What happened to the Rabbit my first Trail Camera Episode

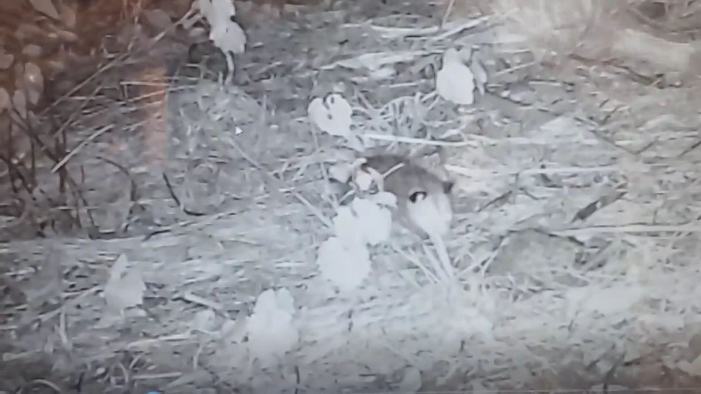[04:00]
it is an opossum, and, uh, you can see the, uh, the rabbit is still pretty much intact, okay, so let's see who came next, okay, we still have the opossum sniffing around,
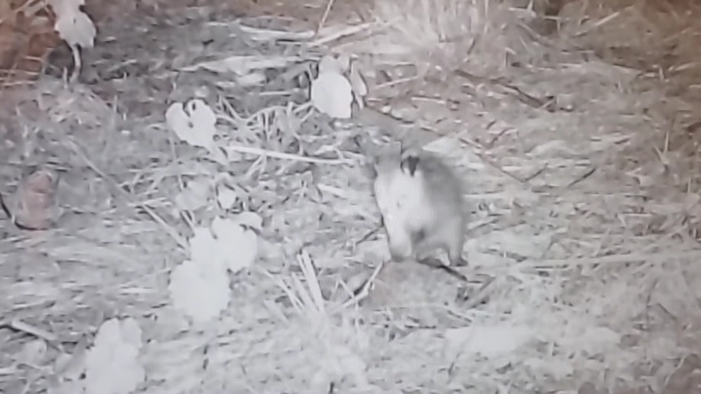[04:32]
and, and, if you, for all those people who eat opossum,
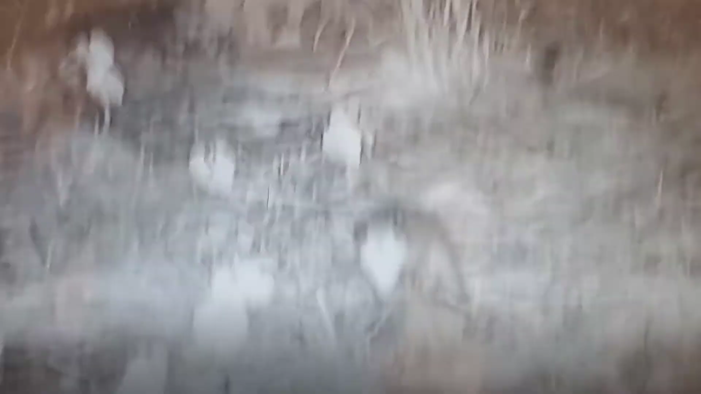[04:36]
there you go, they eat rancid meat, okay, so, let's see what the next one is,
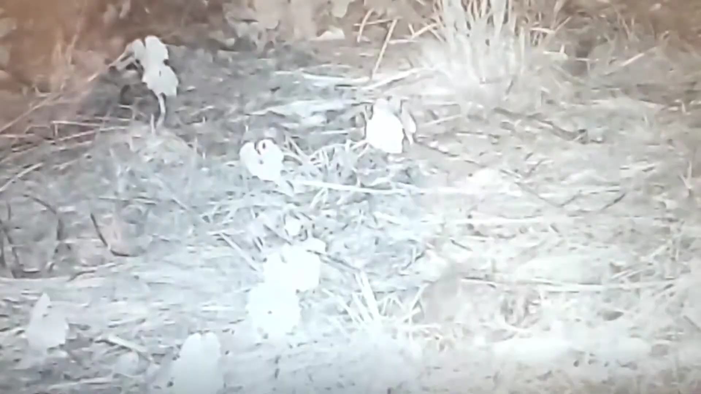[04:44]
okay, nobody's there, I don't see anybody there, must be something tipped off the camera,
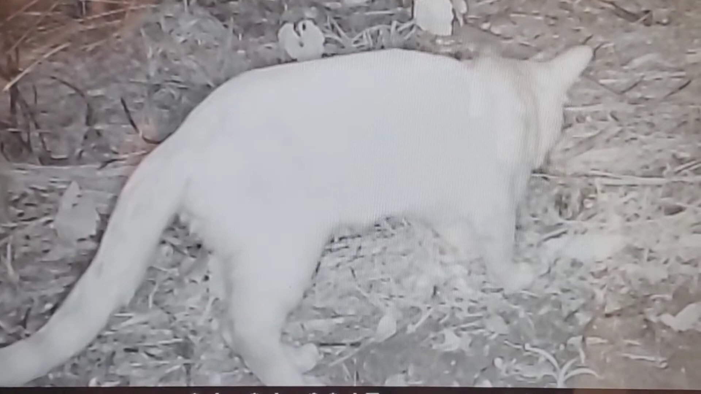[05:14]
okay, looks like this might be the original culprit here, uh, I guess cats will bury their food, okay, let's go to the next one, she, ugh, she's eating it, okay,
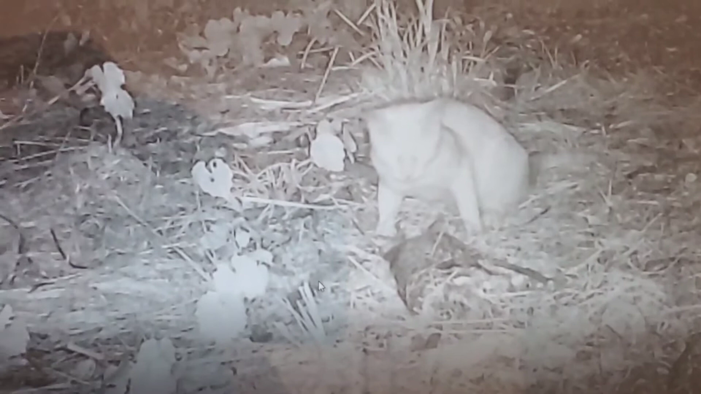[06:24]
the, the, uh, carcass is still pretty much in, uh, one piece there, and, uh, let's see if this is the same animal, or something comes over now and scares it away,
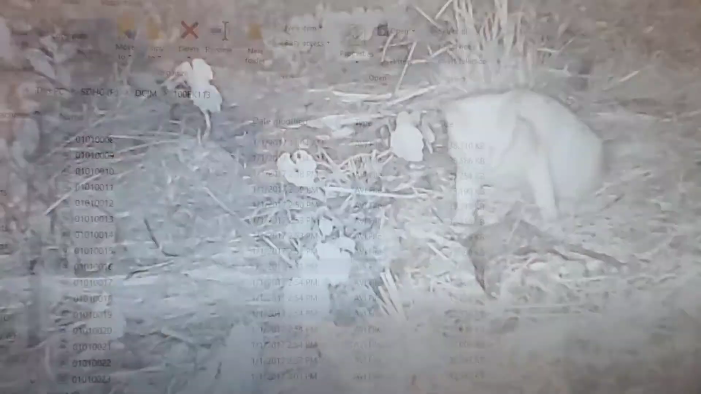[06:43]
okay, well, still got more videos, okay, here's the next one, she's still at it,
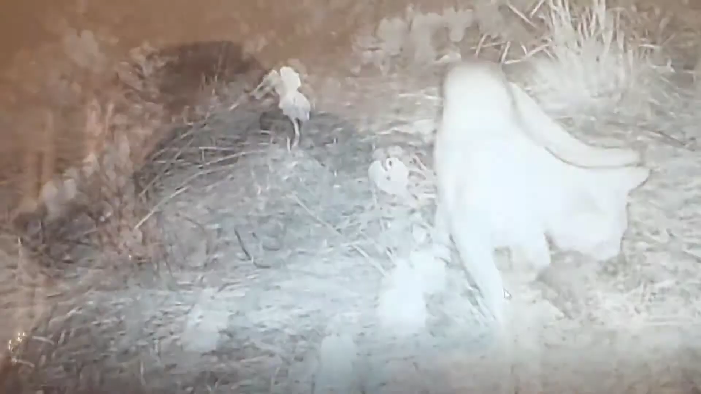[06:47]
okay, she's moving it, okay, close that, and she's still at it, and, uh, this looks like a feral cat,
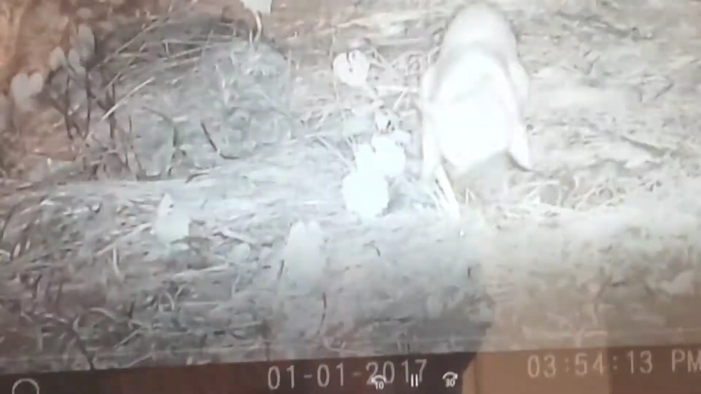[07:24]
okay, and, uh, there she goes again,
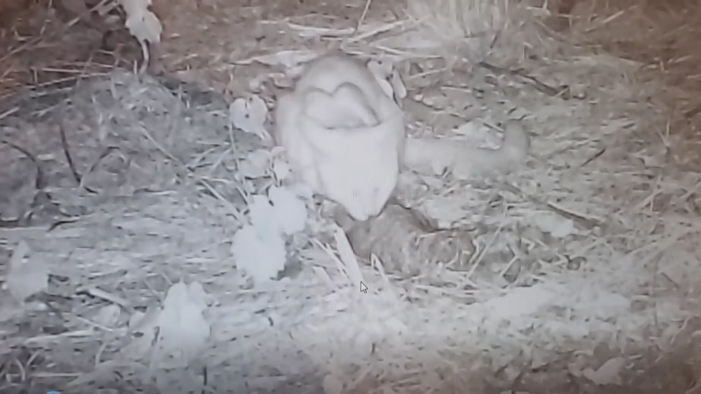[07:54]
okay, and, the, the carcass is still in one piece, so, uh, she's looking around,
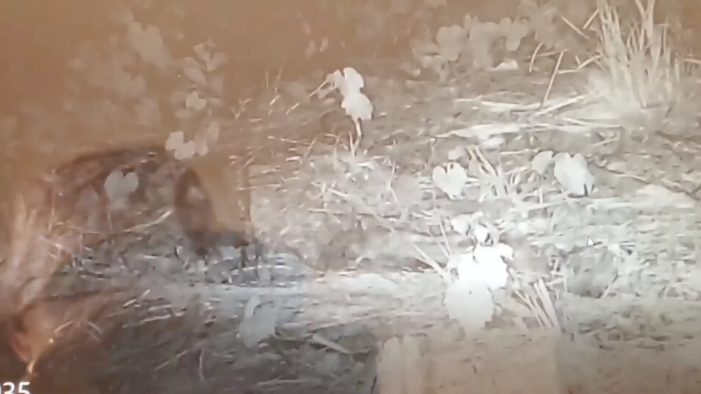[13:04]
let's see what, still have the opossum,
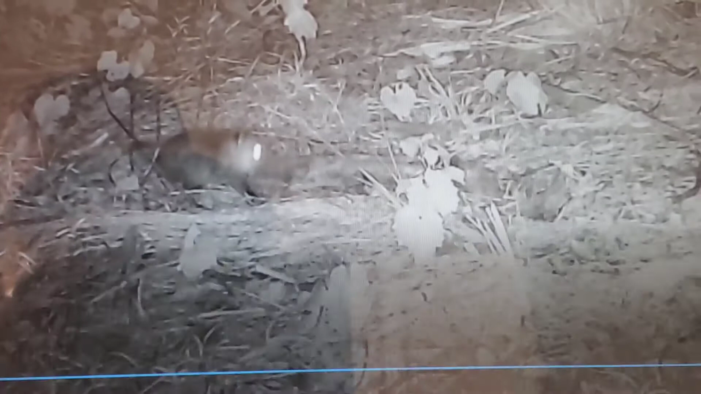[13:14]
and, uh, it's not such a big guy, this is as small as a rabbit, so, he's not, a, a huge opossum,
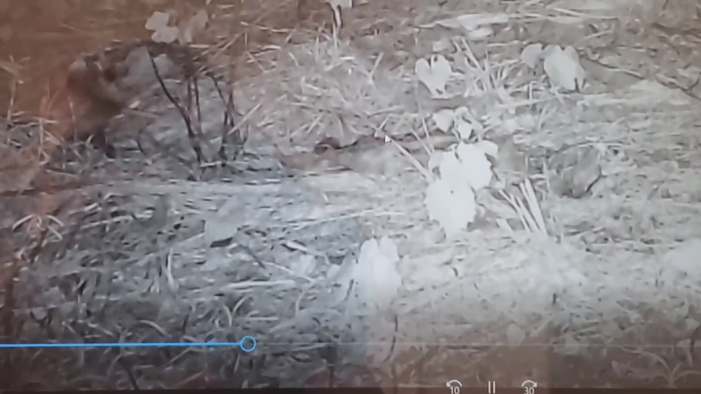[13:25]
okay, opossum's walking away, giving up, okay,
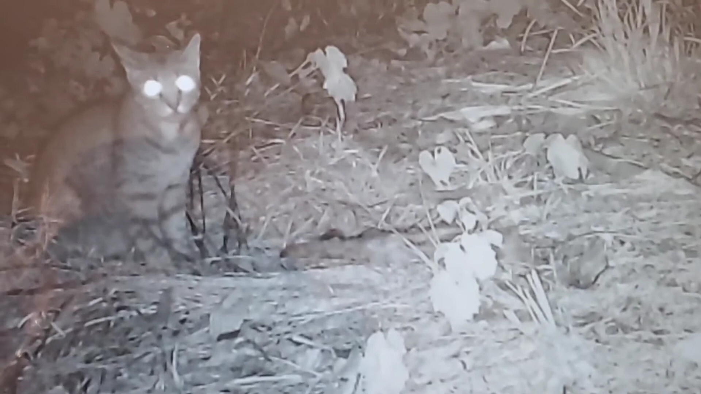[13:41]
it is a different cat, this one has stripes, okay, so we got another, cat on the scene,
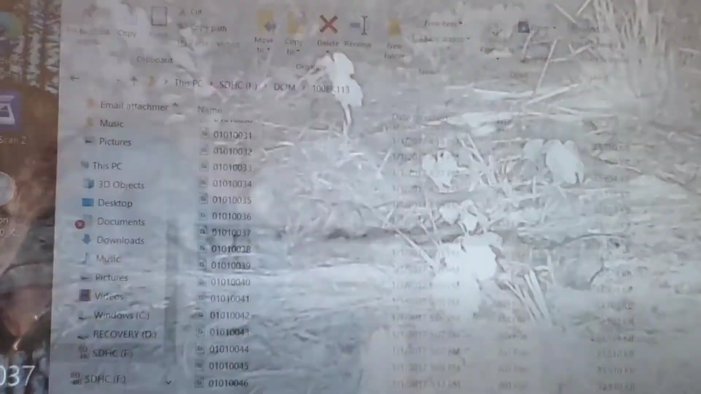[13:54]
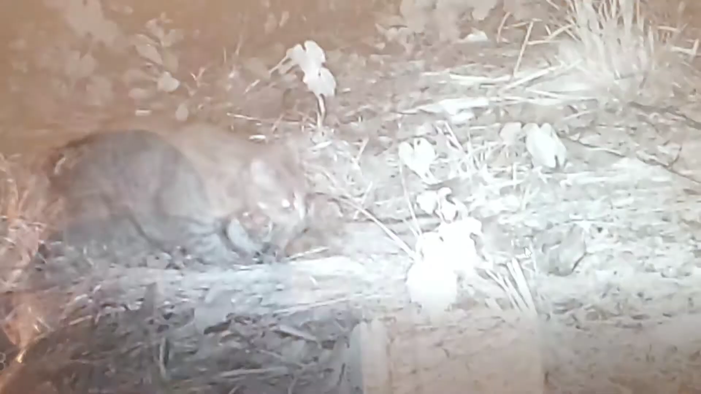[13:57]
and, uh, this cat is darker, okay, so cat number two,
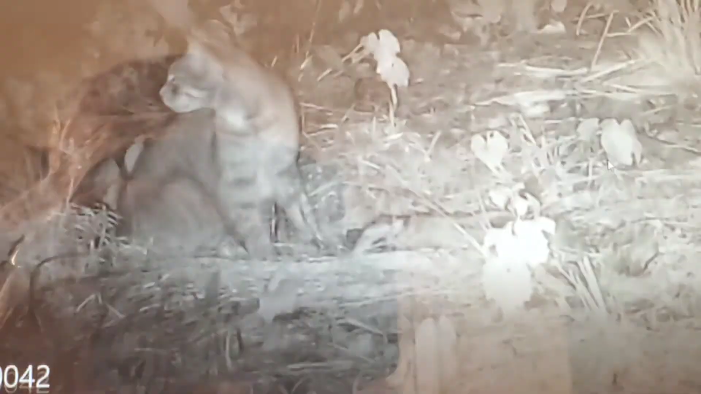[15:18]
okay, okay, he's looking around, something's coming,
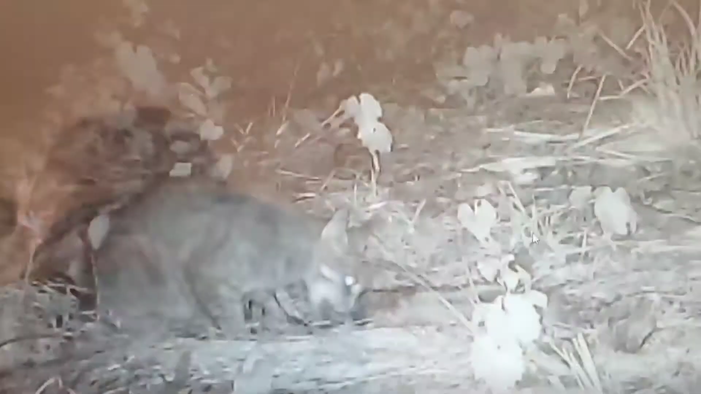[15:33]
still eating, she's, she's looking around, so, she hears something, still at it,
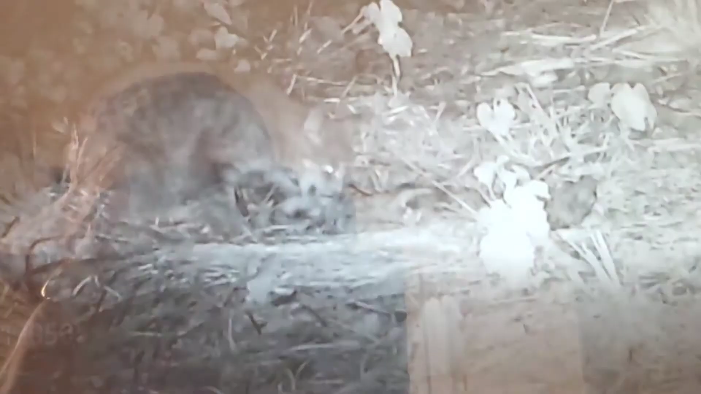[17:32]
she looks like a healthy animal,